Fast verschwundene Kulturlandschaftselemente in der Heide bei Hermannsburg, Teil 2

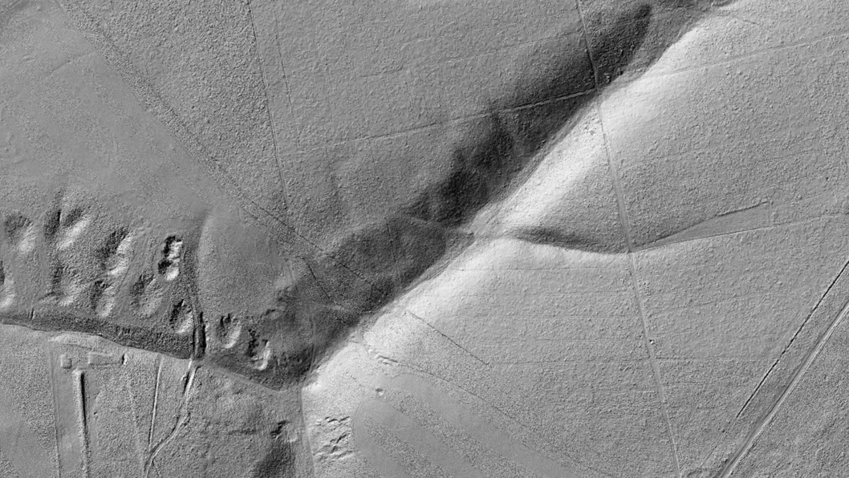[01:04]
Auch andere Spuren sind zu sehen, diese Sprengtrichter dort links unten in der Ecke, doch auf die will ich erst im weiteren Verlauf eingehen.
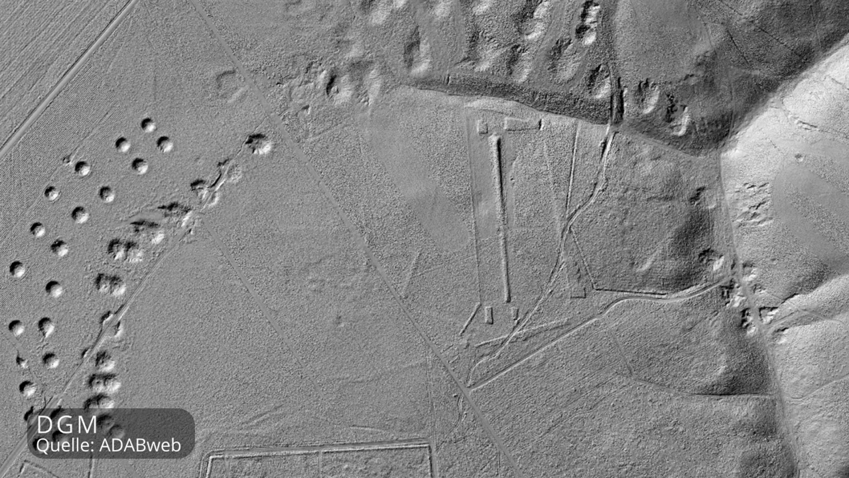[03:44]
Besonders deutlich fallen uns im DGM allerdings diese Sprengtrichter auf,
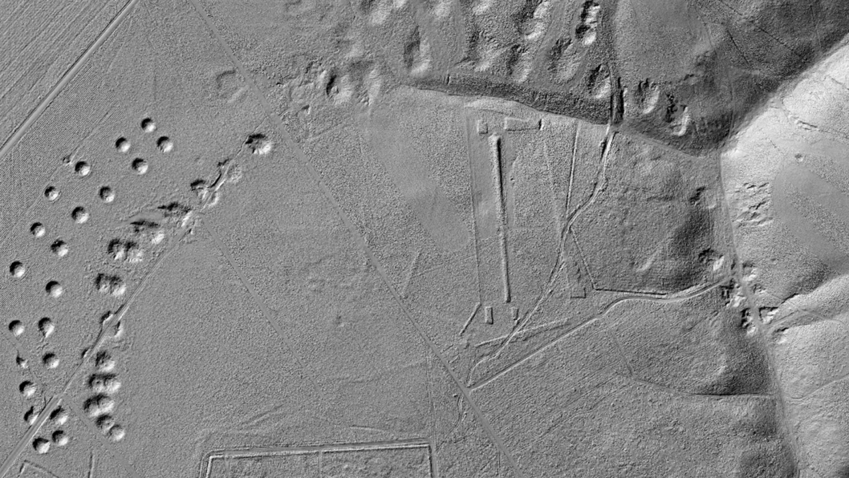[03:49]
die aus der Zeit unmittelbar nach dem Zweiten Weltkrieg stammen und auch andere Strukturen, die eine militärische Anlage darstellten.